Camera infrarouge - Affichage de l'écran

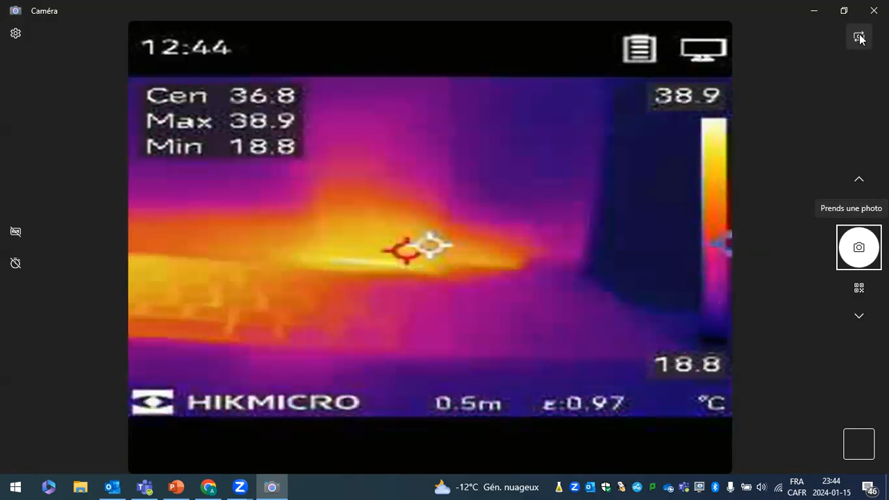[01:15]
On screen: spot 36.8°C, max 38.9°C, min 18.8°C, scale top 38.9°C, scale bottom 18.8°C
Donc, présentement, je suis en train de bouger ma caméra et c'est ce qui va vous permettre de présenter aux élèves.
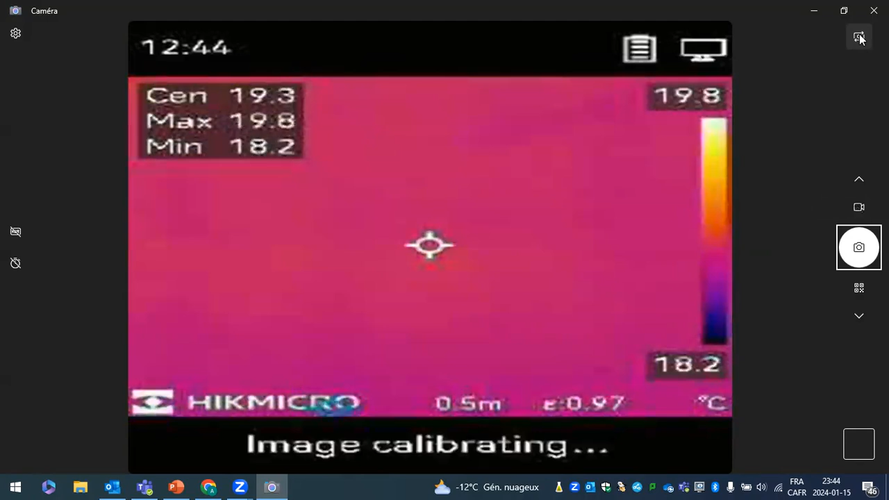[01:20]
On screen: max 19.8°C, min 18.2°C, scale top 19.8°C, scale bottom 18.2°C
Là, vous voyez, on me voit ici.
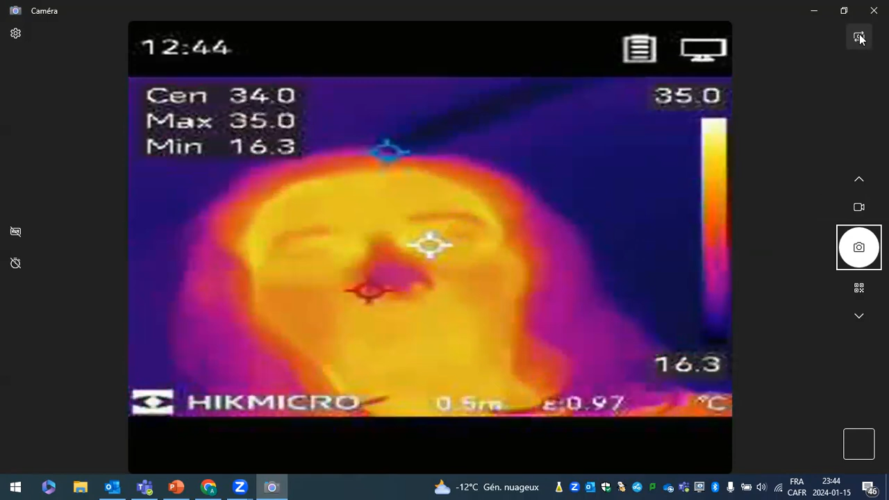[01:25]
On screen: max 35.0°C, min 16.3°C, scale top 35.0°C, scale bottom 16.3°C
Donc, vous allez pouvoir le présenter sur grand écran, ce qu'on voit avec la caméra infrarouge.